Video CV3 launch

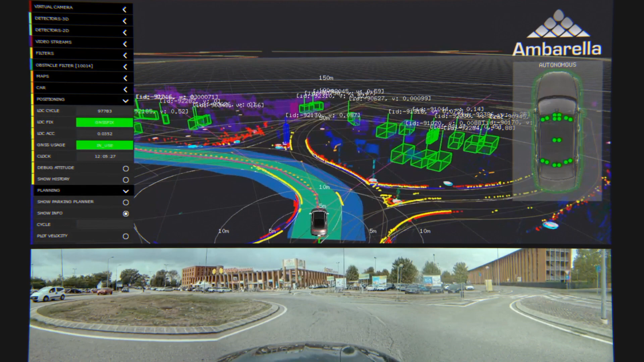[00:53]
A single CV3 can intelligently fuse the data from all of those sensors simultaneously while providing the highest levels of AI processing. Once the vehicle's surroundings are perceived, the CV3 helps it estimate all likely paths for any nearby agents, such as pedestrians and other vehicles.
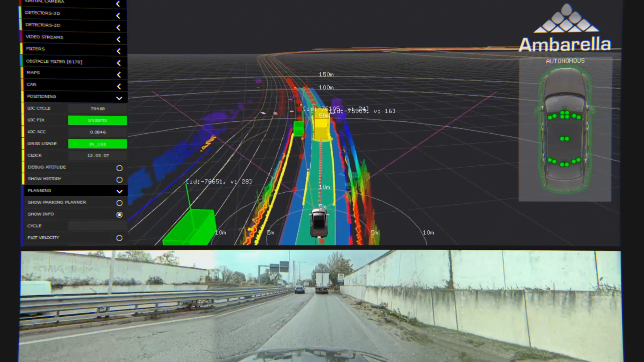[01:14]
The CV3 also processes in-cabin RGBIR cameras that monitor drivers for distraction and fatigue in semi-autonomous vehicles,
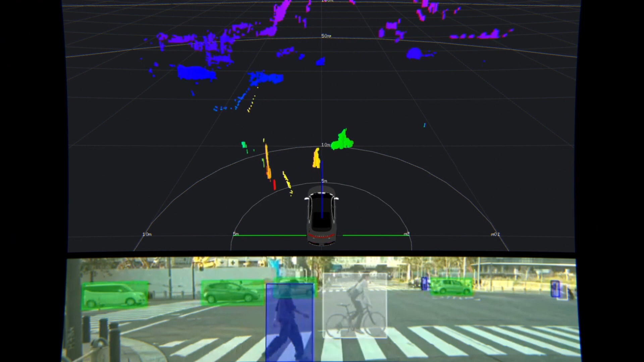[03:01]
while the dense stereo and optical flow engines provide depth and motion perception.
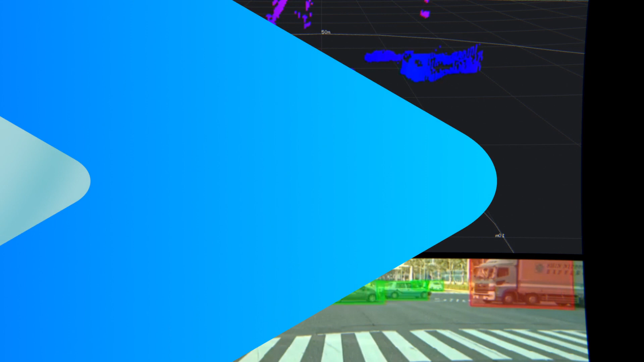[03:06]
Amborella's unified software ecosystem provides software drivers, tools, and an SDK for easy integration,